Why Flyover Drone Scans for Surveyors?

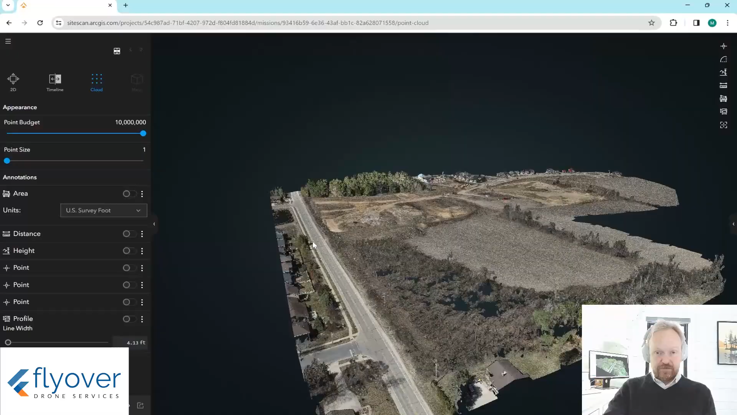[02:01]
So the other thing that you can get off drone data is a high-quality 3D model. So this is created during the computation of that computer-generated high-quality image.
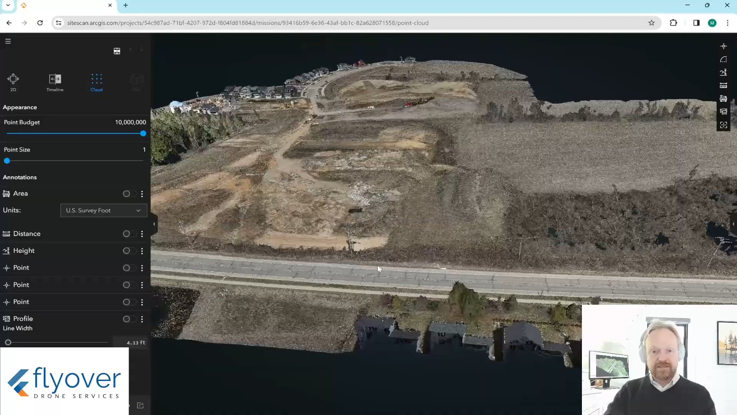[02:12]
This is actually in the background. What's happening here is software is taking thousands of images. It's finding places that have the same color and the same location, and then it builds this 3D model out of it.
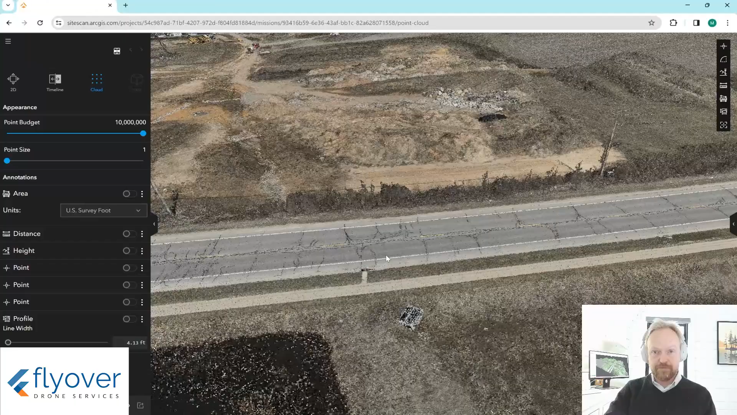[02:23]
But every little point here should be equivalent to, again, a ground shot. And if you go out with a rover and stick it on the ground, you should get about the same answer.
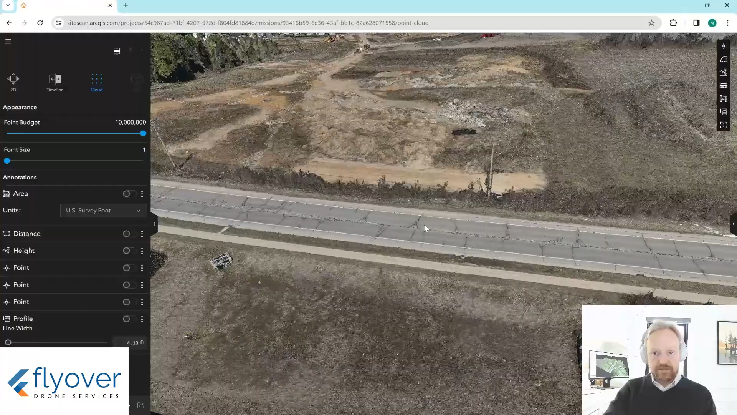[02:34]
So this whole 3D model can be loaded into design softwares from Revit, et cetera.
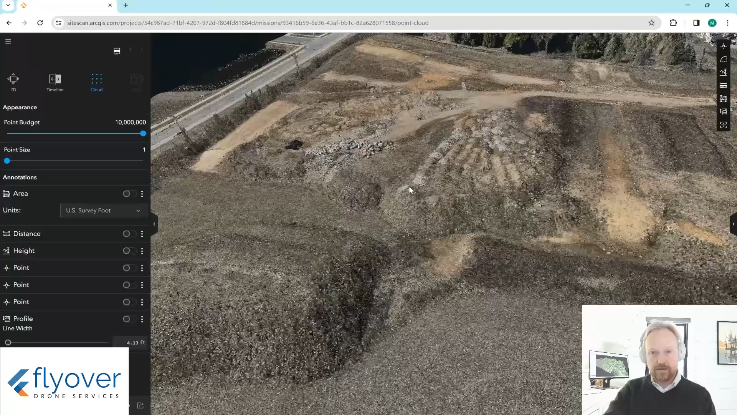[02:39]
Within the Cloud Viewer, there are tools built in here. So if you want to take just a marker tool through and do a bunch of, you know, quick marks,
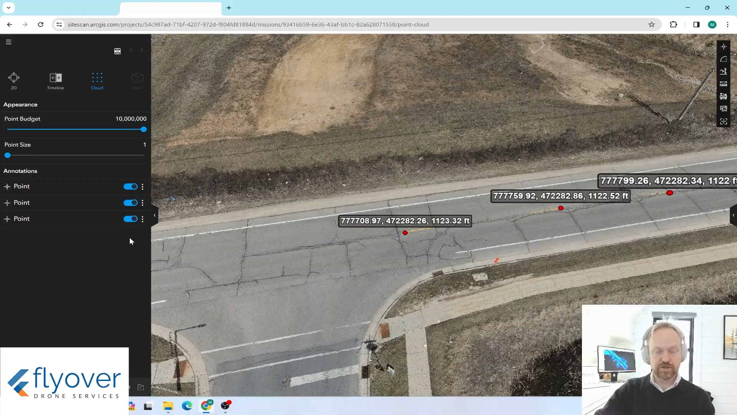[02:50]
you can export these into a CSV file so that you can take them into other softwares. There are distance tools. So if you're just taking from one point to the next, there are height tools. So this is basically measuring on the Z.
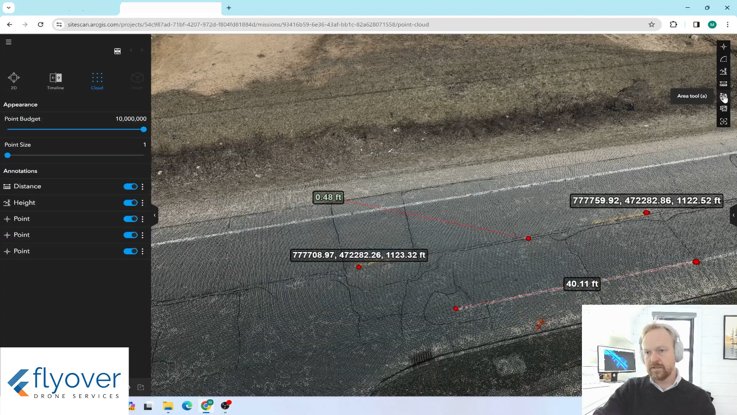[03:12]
So if you click someplace and then pull, pull away somewhere else, you'll get the variance in the Z between the two points. See, area tool. You can quickly sketch around here and get a square footage number. So, you know, if you're replacing that piece of concrete, you've got 30 feet, you've got to cut out and replace.
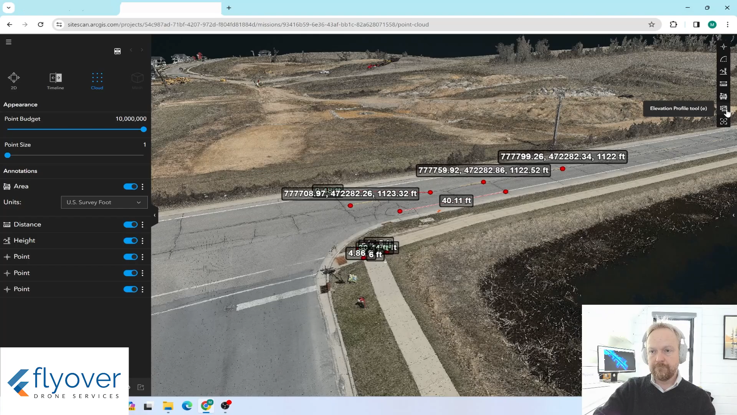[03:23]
Elevation profile tool. It draws a line basically between two points and then gives you the elevation profile along that line. And so you get kind of your, you know, crown of the road as you go.
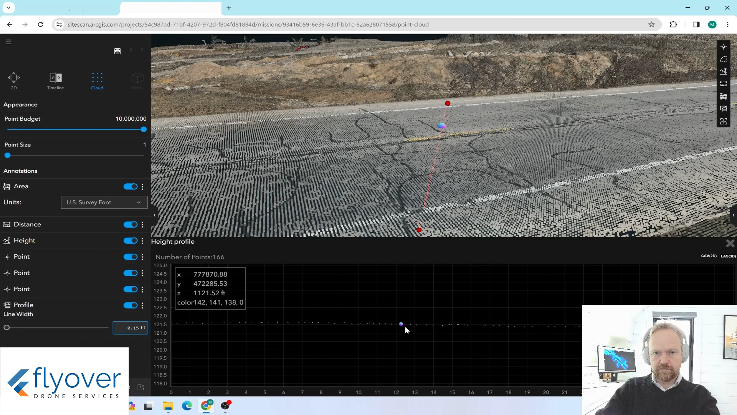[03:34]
You can get an idea for how things are from an elevation standpoint.
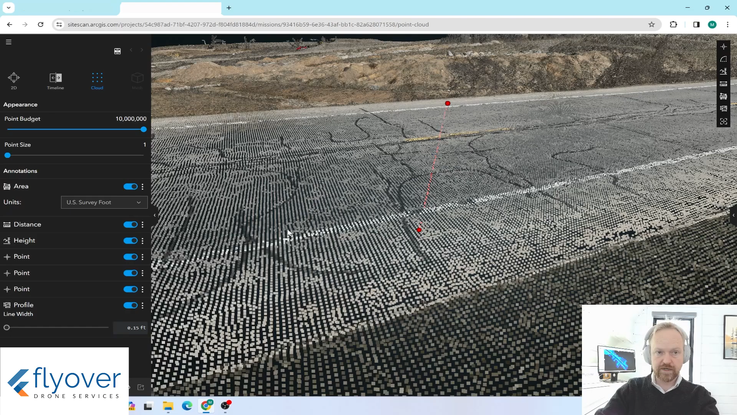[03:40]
Because there's a 3D model running in the background, the software can easily show how a site is situated with its elevations. So you can see in the lower right-hand corner, the site is higher.
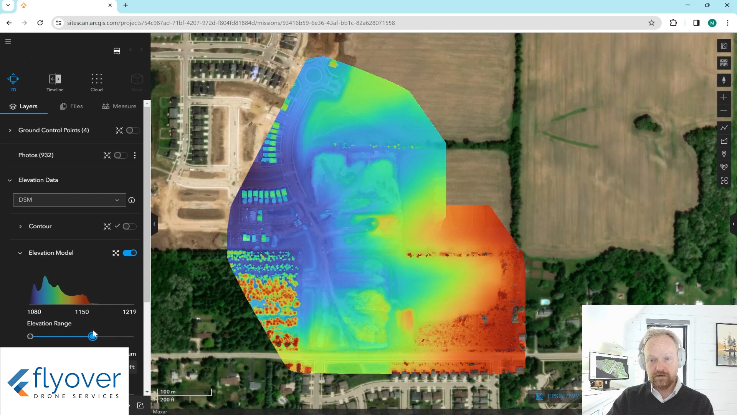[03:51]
And in the upper left-hand corner, the site is lowest. So it's lowest right there, kind of, yes, in the middle.
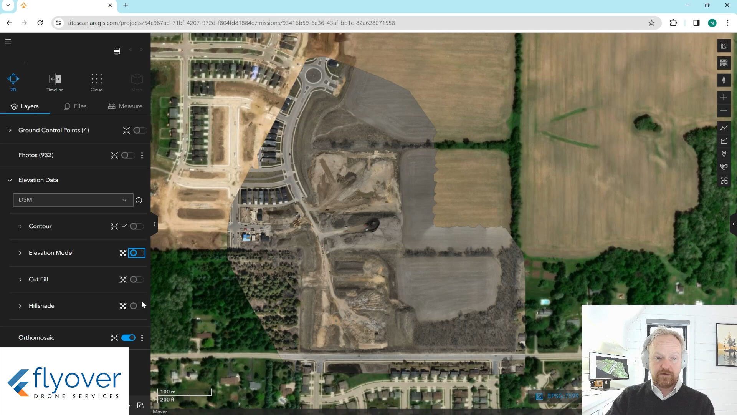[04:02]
But the other thing that that does for survey is that it can provide draft contour lines.
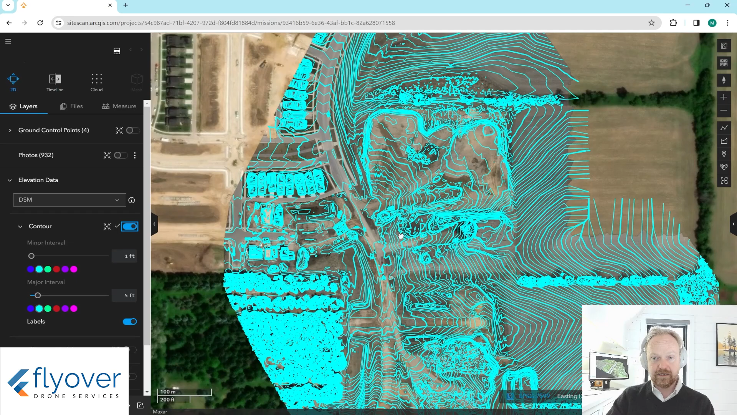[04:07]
So it's basically taking that 3D model, splicing it on the side, and coming up with your contours. So you can set these to whatever interval you want. Right now, these are at one foot. So each one of these lines represents the way that the site increases or decreases by a one-foot elevation change. So this works really well across an open site that the drone can see everything that it's taking pictures of.
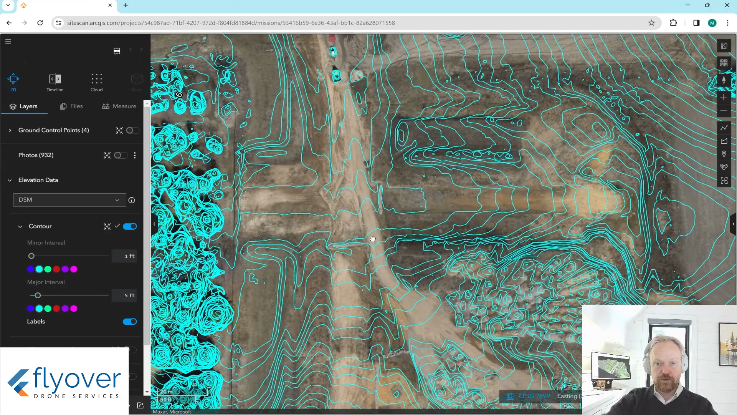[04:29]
If we come back into the 3D view and look at these trees,
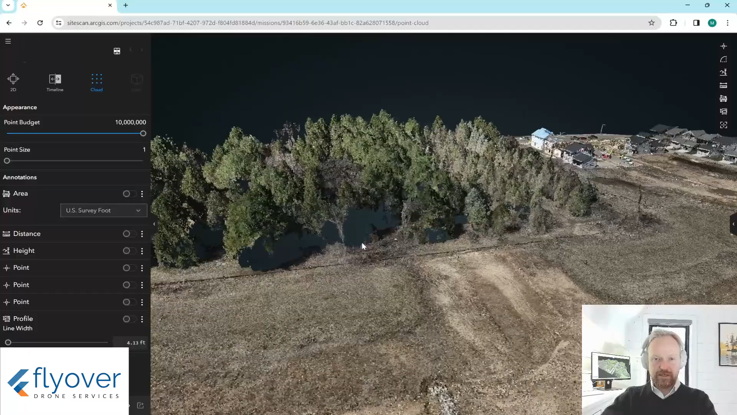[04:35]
you can see that there's information missing underneath them.
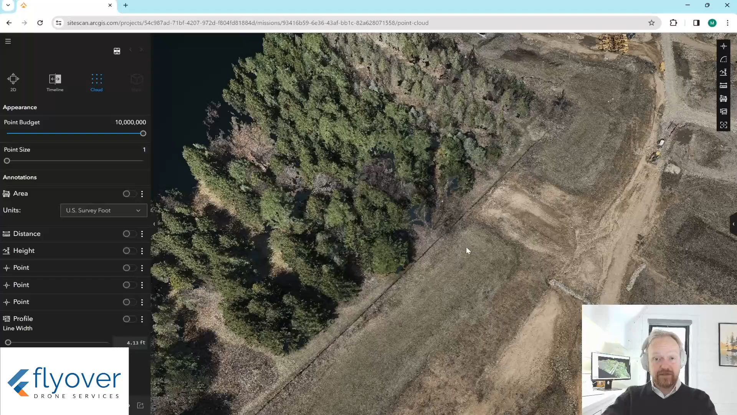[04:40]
So the reason for that is just basically all these pictures that are getting stitched together is just what the pictures can see. So the solution to that is LiDAR.
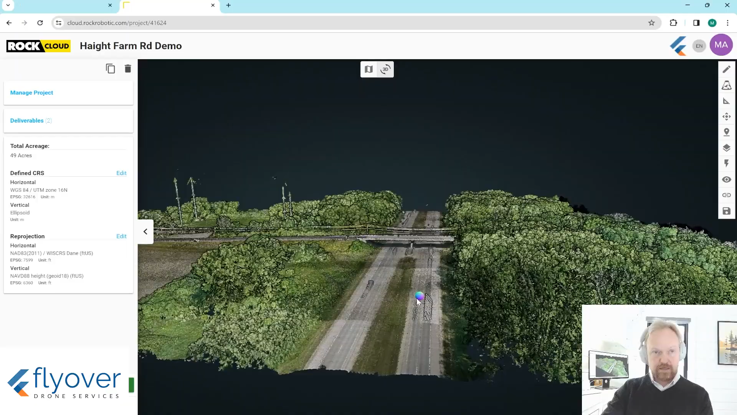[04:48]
So what we're looking at here is a LiDAR model versus a photogrammetry model.
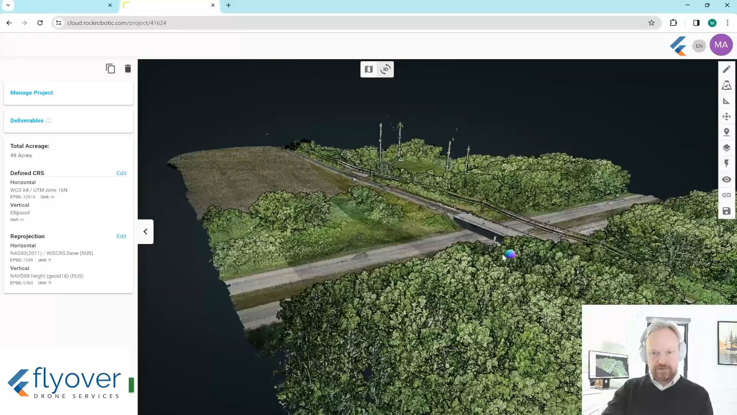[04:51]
And fundamentally, they're very similar. The difference being that this is being created with a laser. It's mounted on the drone. And as the drone flies, that laser is firing onto the bottom of it like a million times a second.